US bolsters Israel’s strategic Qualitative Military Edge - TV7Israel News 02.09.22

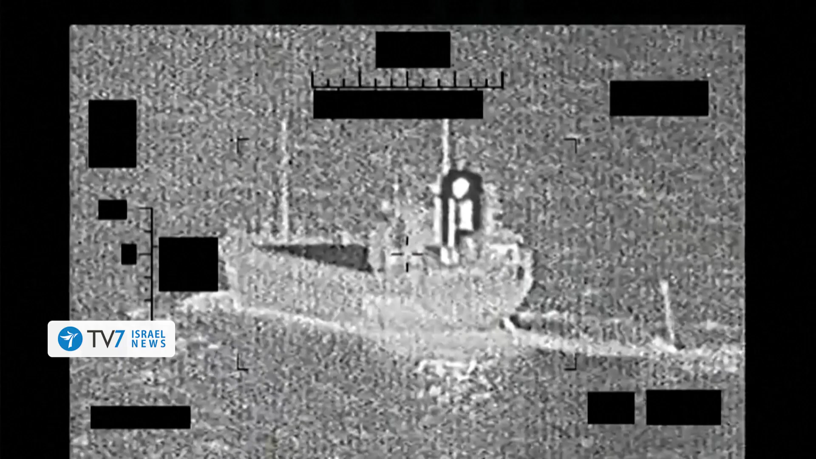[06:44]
The U.S. Navy observed the IRGC Navy support ship towing a sail drone explorer unmanned surface vessel,